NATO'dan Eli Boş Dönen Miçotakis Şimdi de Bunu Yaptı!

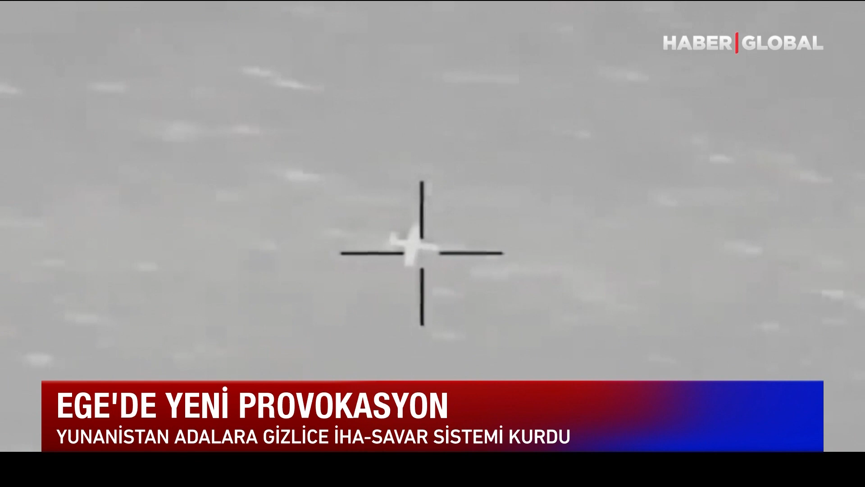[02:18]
İHA Savar sistemin hedefinde Bayraktar TB2 ve Ankase SİHA'ları olduğu belirtiliyor.